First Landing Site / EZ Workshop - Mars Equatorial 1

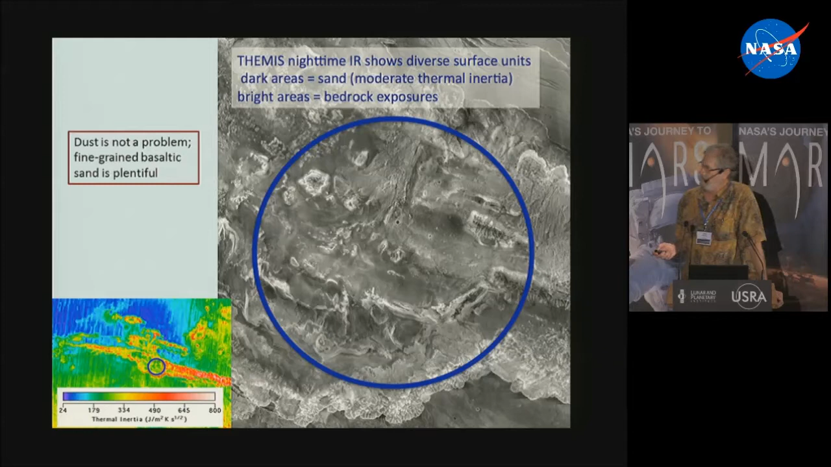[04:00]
the dark areas here are moderate thermal inertia, basically sandy surfaces. The bright areas are more bedrock. There's very little of the dust that's worrisome.
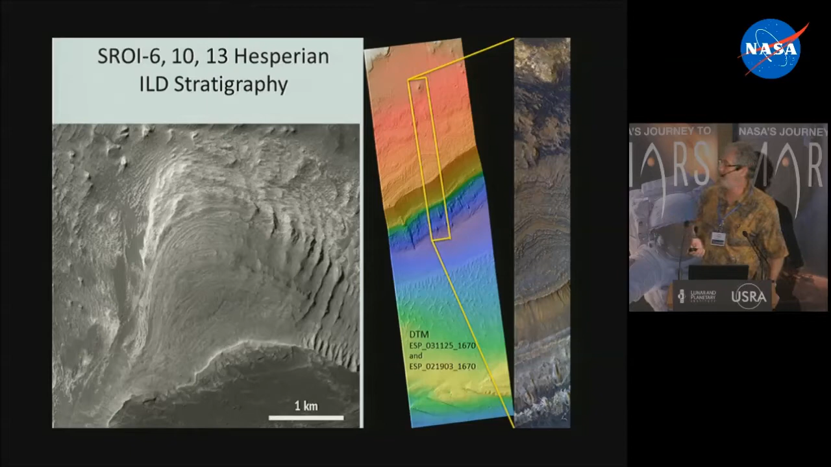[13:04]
Here's the high-rise DTM. This is a thick section with very diverse stratigraphy, so it's very similar to Mount Aeolus in Gale Crater. Seven includes some landslide deposits and dunes,